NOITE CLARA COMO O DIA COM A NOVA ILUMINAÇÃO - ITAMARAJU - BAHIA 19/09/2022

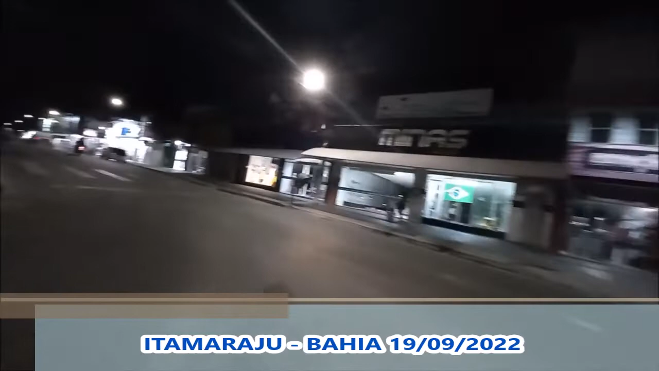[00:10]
Castelo Branco, à noite, fazendo mais um vídeo para vocês. Já são mais ou menos 9 horas da noite, 21 horas. E esse é o nosso movimento nesse horário.
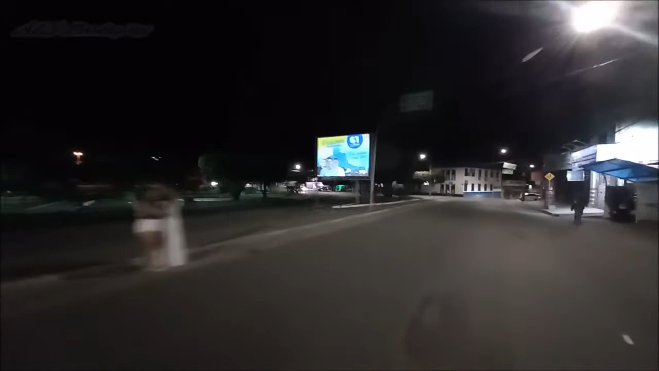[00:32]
Lembrando que hoje é segunda-feira.
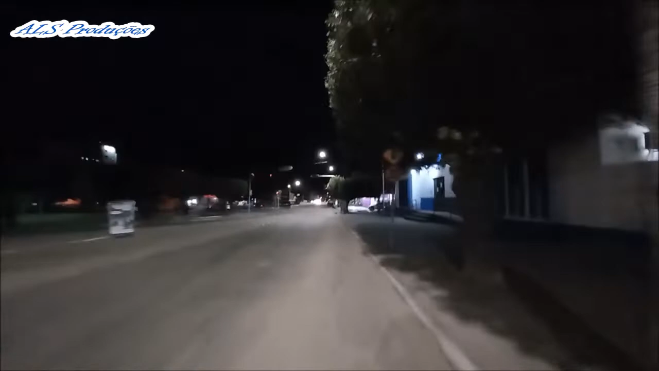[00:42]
Eu vou passar por esse lado. Não sei se vocês perceberam, mas nós estamos com uma nova iluminação aqui na cidade.
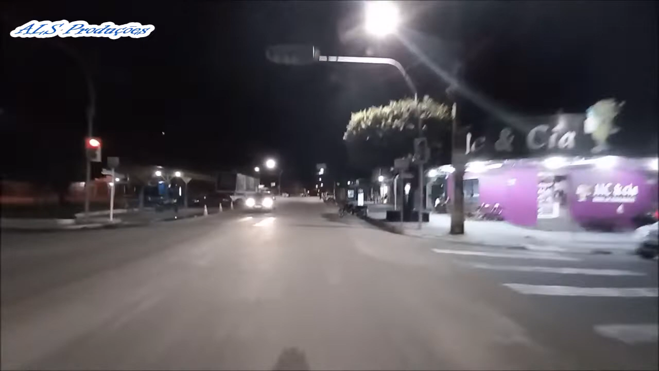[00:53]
Aqui tem esse carro.
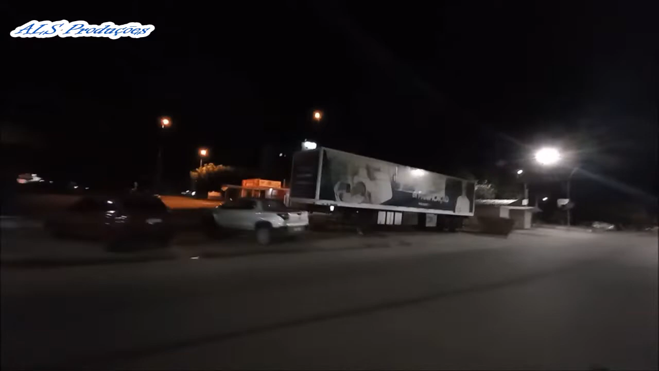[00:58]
Não sei que carro é esse. Então, pessoal, aqui está saindo da missa.
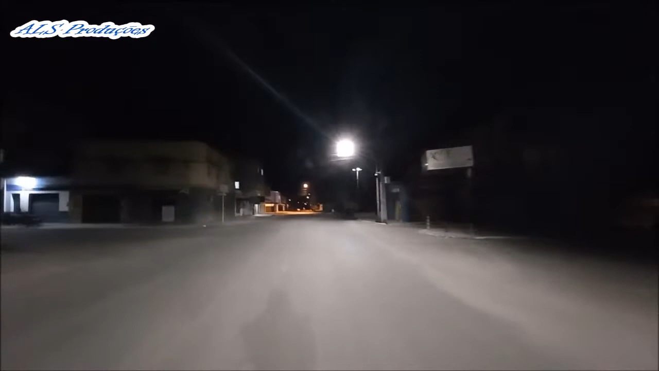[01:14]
Vou aproveitar, vou mostrar também aqui a Rua dos Trailers, com sua nova iluminação também.
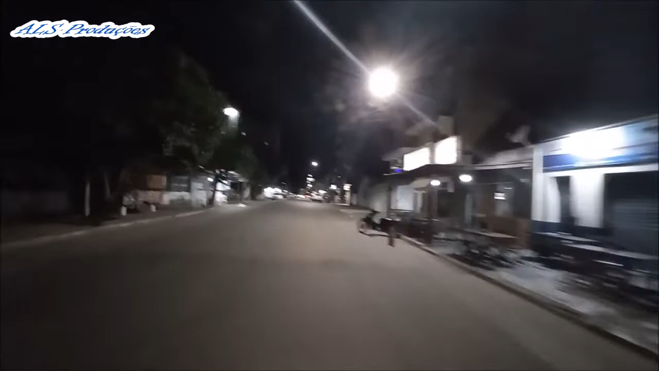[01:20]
Vitrine Story, Milene Velanes. Aqui é o Tony. Fala, Tony! Aqui é um dos lanches mais gostosos aqui do local, Tony's Lanches.
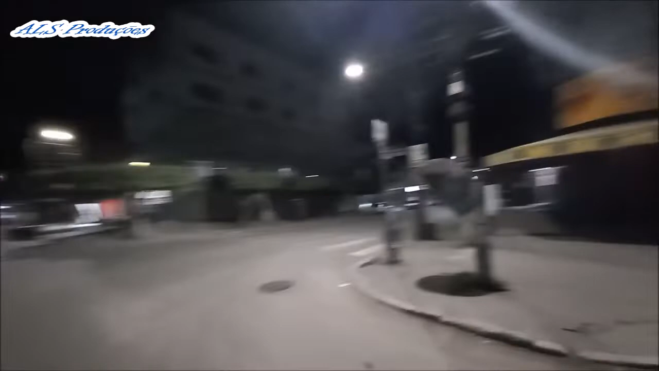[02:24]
E vou aproveitar e vou mostrar também a nossa José de Anchieta à noite. Eu sempre mostro durante o dia.